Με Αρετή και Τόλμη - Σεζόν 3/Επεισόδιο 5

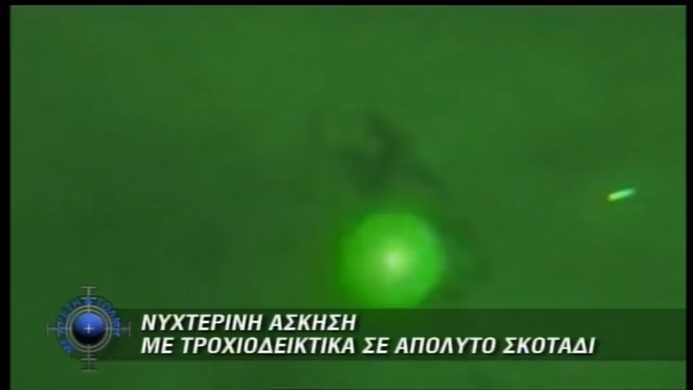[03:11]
Οι μονάδες του δέλτα σώμα του στρατού απέδειξαν την ανώτερη μαχητική ικανότητα που διαθέτουν στο σκοτάδι πραγματοποιώντας με επιτυχία βολές εδώ στο πεδίο βολής ψηλού στάλου
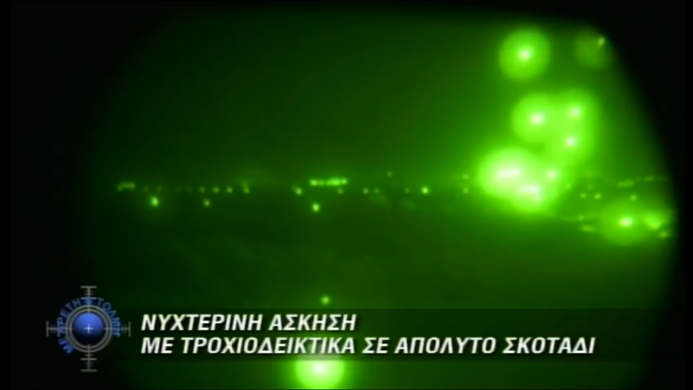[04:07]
εύγεσου Να είσαι πολύ περίφωνος δεδοσκοπός Η άσκηση στρατηγός Βελισάριος που πραγματοποιήθηκε στο πλαίσιο της άσκησης ΤΑΜΣ Παρμενίων 2018 ήταν μια άσκηση νυχτερινού αγώνα υψηλού ρίσκου Η οποία
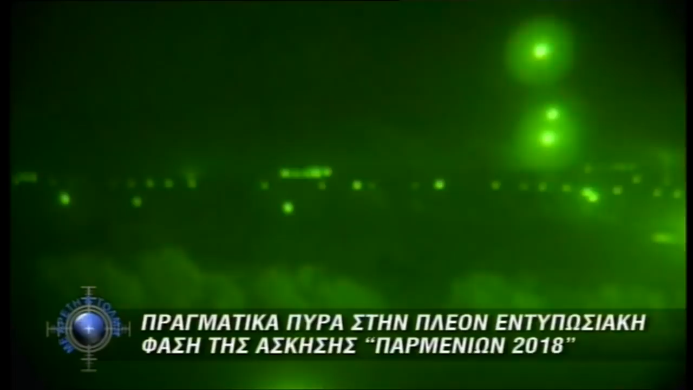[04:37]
της 3ης Μηχανοκίνητης Ταξιαρχίας Και η 21η τεθροεξημένη ταξιαρχία Εκτέλεσαν αντεπίθεση με τρομακτικό γκοπυρόν